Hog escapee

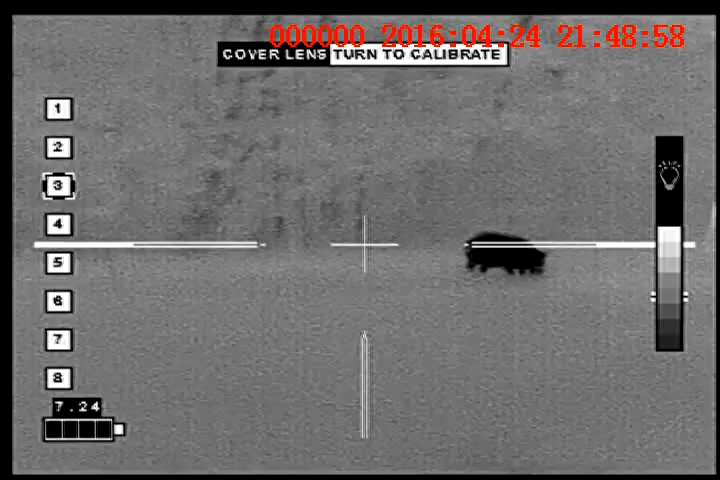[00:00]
Okay, I just don't want you to shoot.
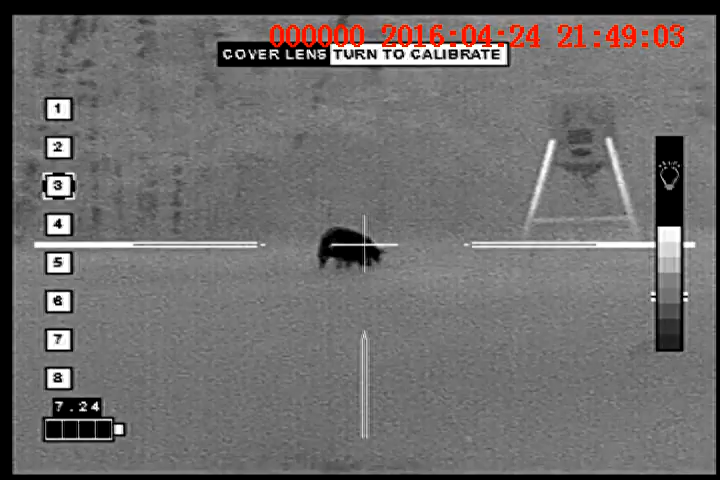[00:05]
Alright, I'm going to go ahead and take it home, see? Yeah, he's not by this.
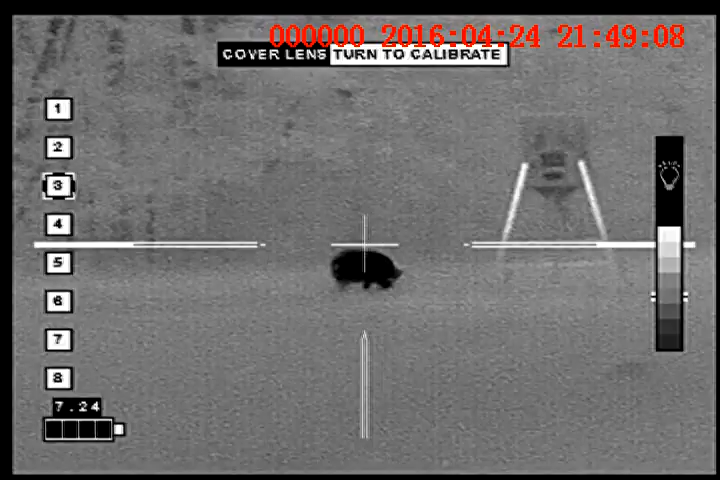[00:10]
Oh, dang. Just take your time.
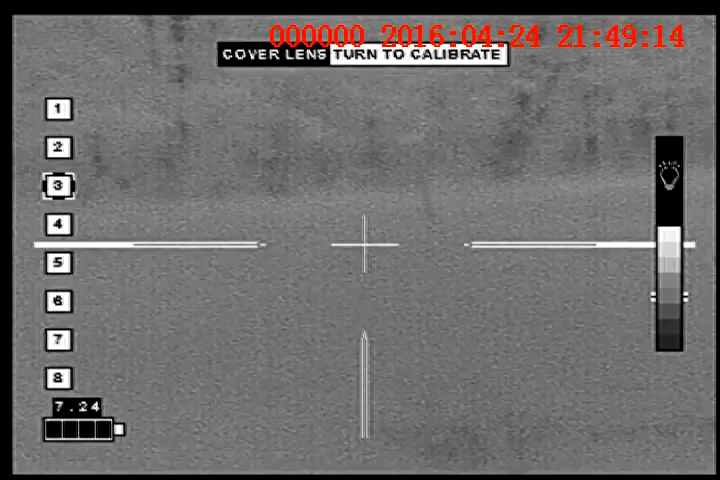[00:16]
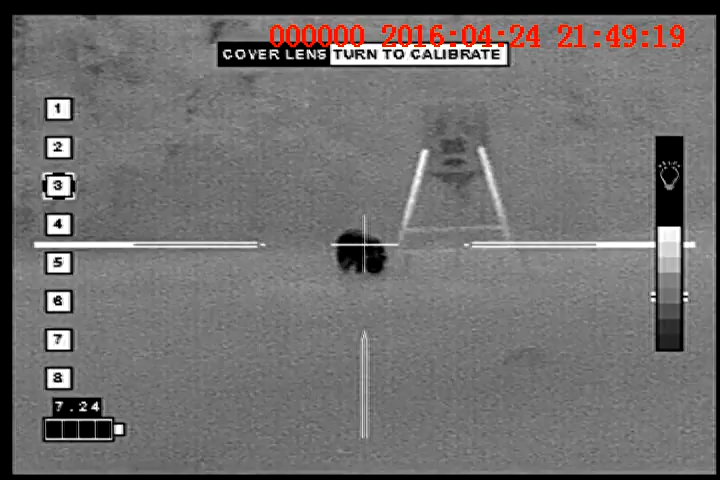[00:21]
Oh, he's by it again. Yeah, he's under the beater.
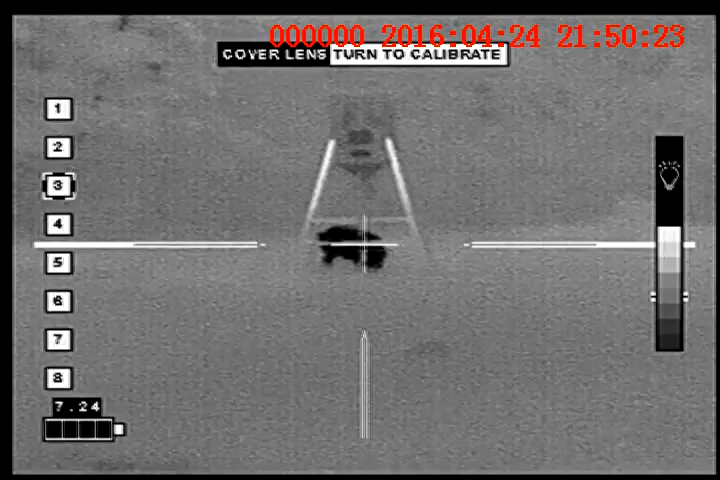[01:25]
Yeah, he is. Yeah, he is.
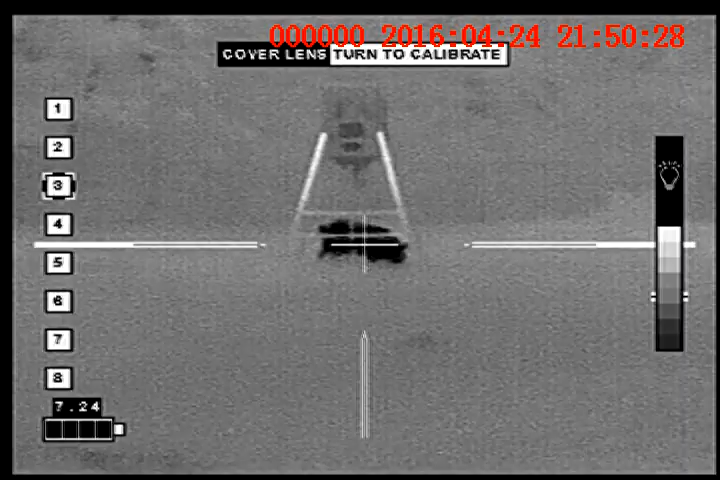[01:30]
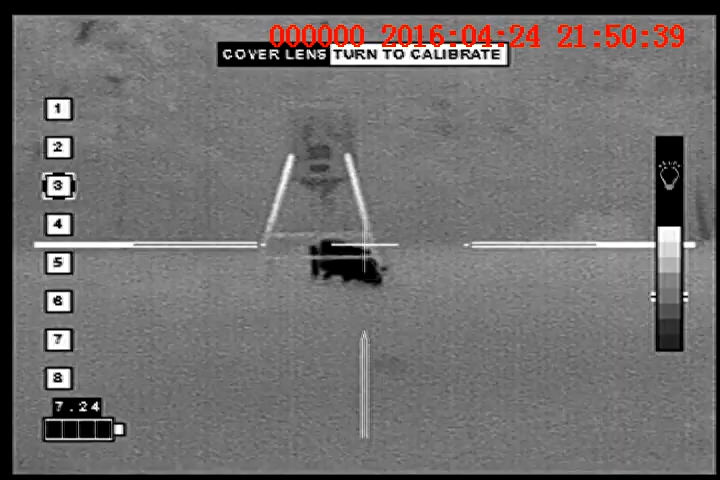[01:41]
He's just, he's gradually moving past it, but we'll be there in just a minute.
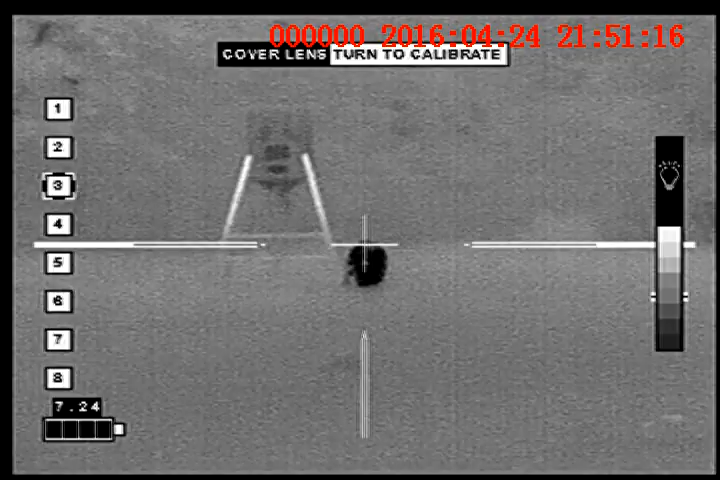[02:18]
Alright, he's cleared it, but he's facing towards us. Alright.
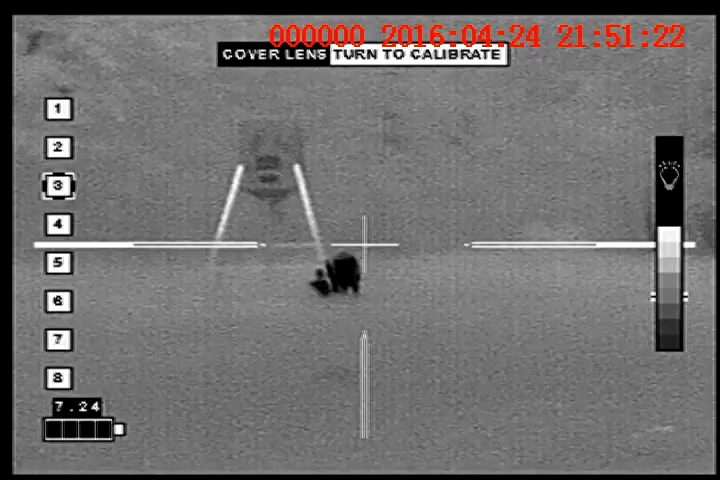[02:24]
Oh, dang it, he's going back. No. Wow.
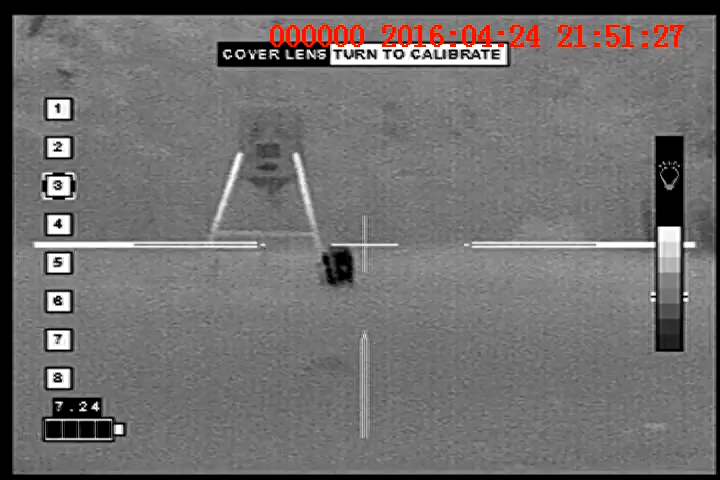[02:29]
Oh, no, never mind, never mind. He's just facing us. Alright.
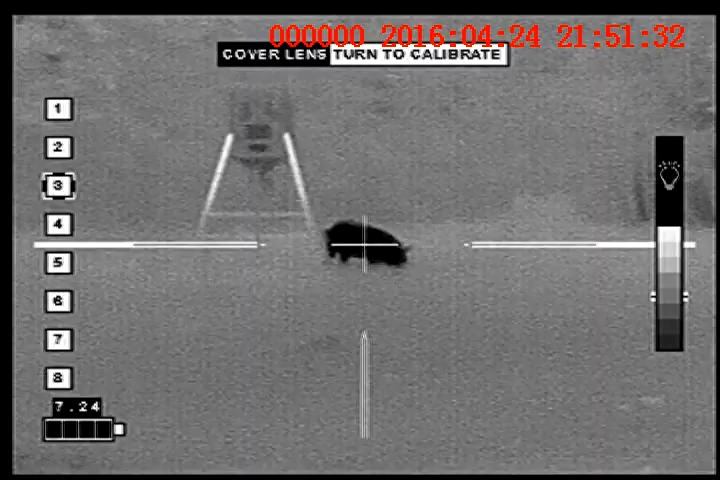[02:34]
I'm about to.
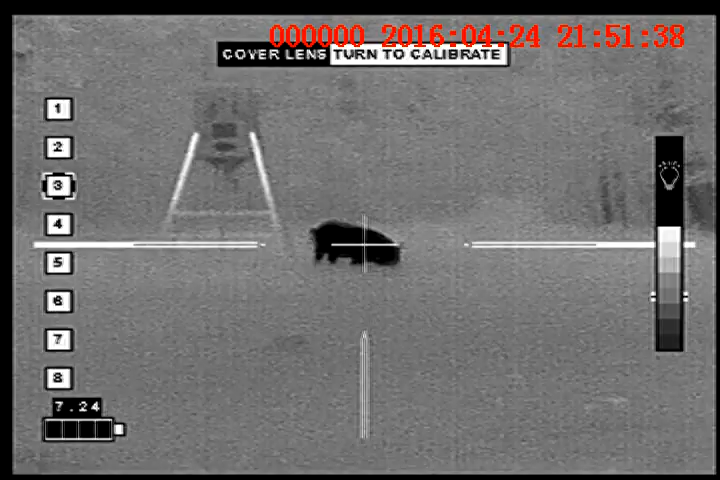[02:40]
Heard you whacking. Got him. Did he drop? Yep. He's.
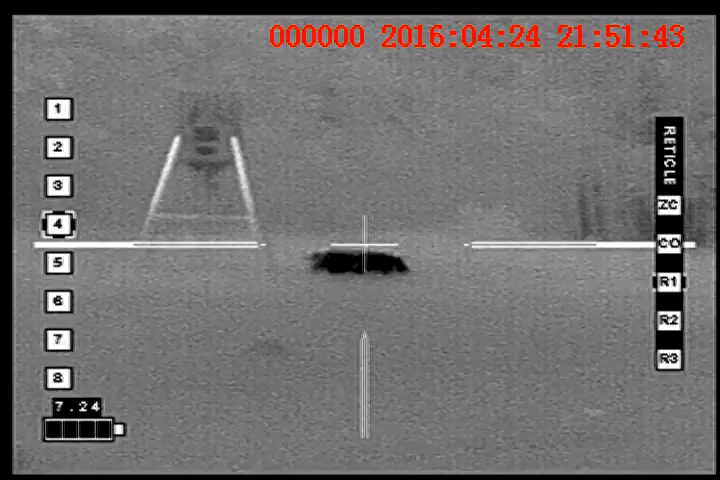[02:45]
Oh, wait.
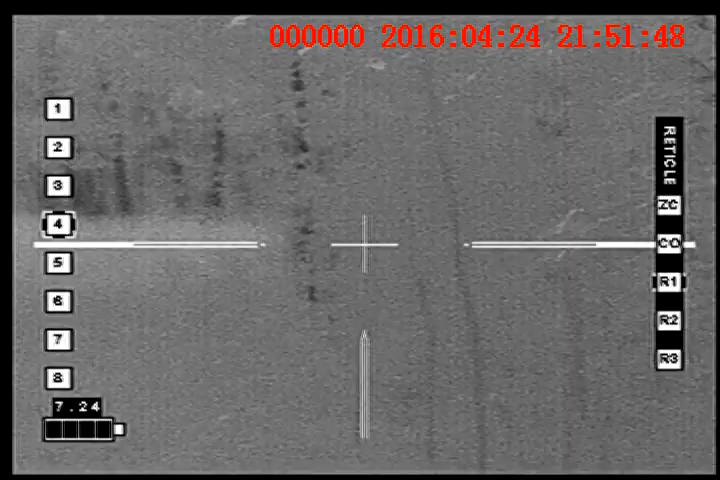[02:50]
Was there another one? No, he, he's, he got it.